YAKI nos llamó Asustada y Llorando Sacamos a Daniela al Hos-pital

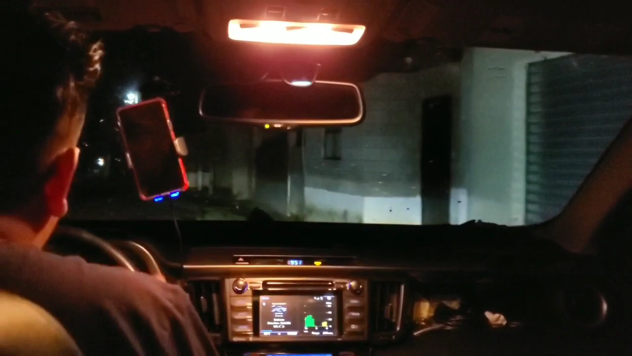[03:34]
Y aquí ya vamos llegando Vamos dando la vuelta Ok, llegamos de la yaque Será que ya... Ahí...